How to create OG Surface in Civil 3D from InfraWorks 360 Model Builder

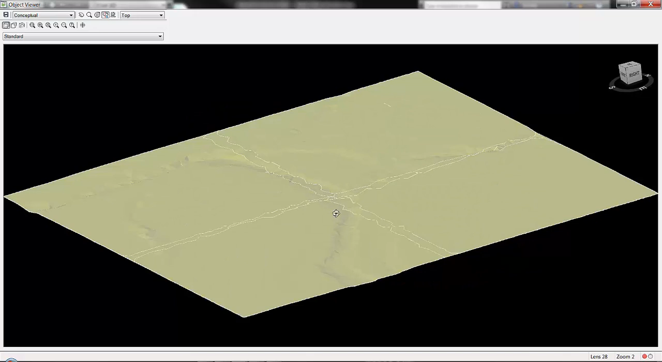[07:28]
And you can see the river bed area. You can see the stream bed area.